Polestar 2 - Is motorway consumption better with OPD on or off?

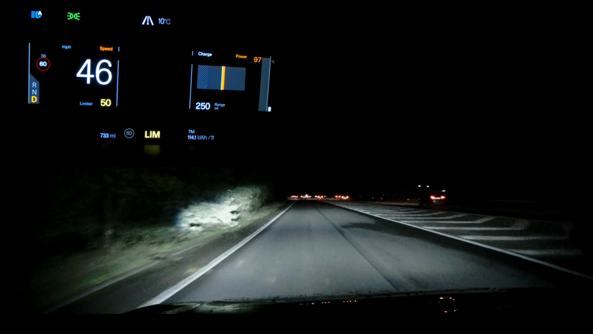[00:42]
The only technology on the car that was set was a speed limiter to make sure we maintained constant speed for both tests.
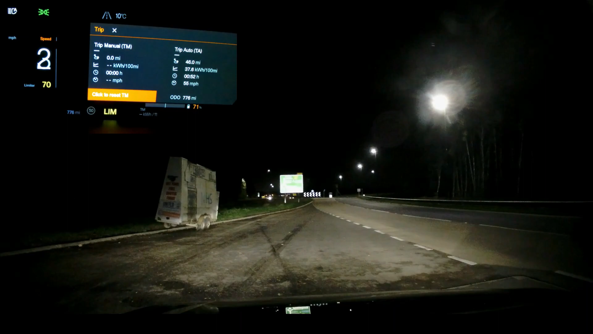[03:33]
so now we turn the region off and we do the same trip again
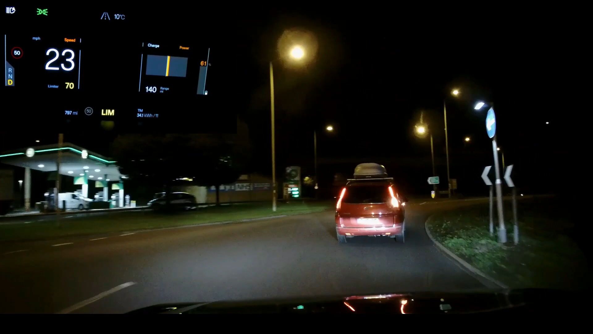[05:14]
as most of you know when you press the brake pedal it will do motor braking first so you do get some region along the way but the point of the region off is that when you take your foot off the accelerator and don't brake then the car coasts so here we are on the return journey back to our starting point again so